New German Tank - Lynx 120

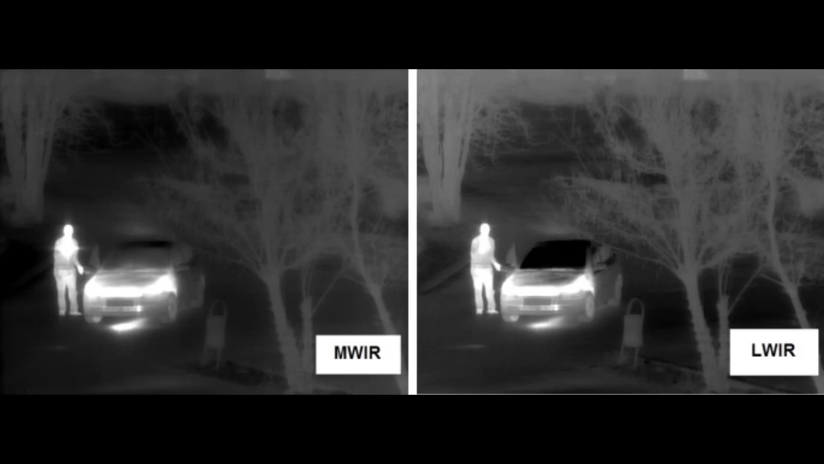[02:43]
But I would assume that the fire control system includes 3rd generation thermal imagers for both gunner and commander, and the automatic target tracking ability, since that is what is present on the other variants of Lynx.